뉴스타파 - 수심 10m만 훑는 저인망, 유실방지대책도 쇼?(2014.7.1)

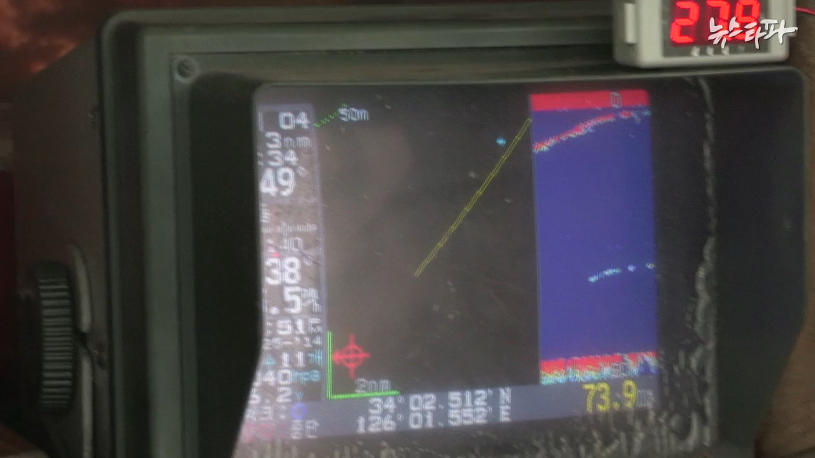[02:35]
그랬더니 수면 아래 불과 10여 미터 깊이에서 물살을 가르고 있는 그물의 모습이 선명하게 포착됐습니다.